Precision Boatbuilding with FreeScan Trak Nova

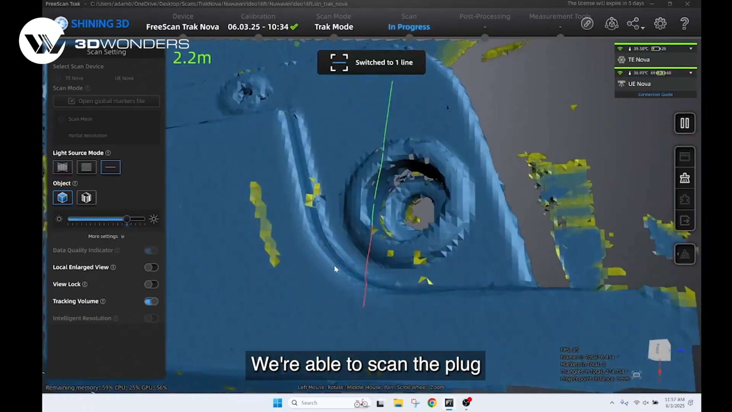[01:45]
the plug prior to casting a mold and use inspection software to make sure that reality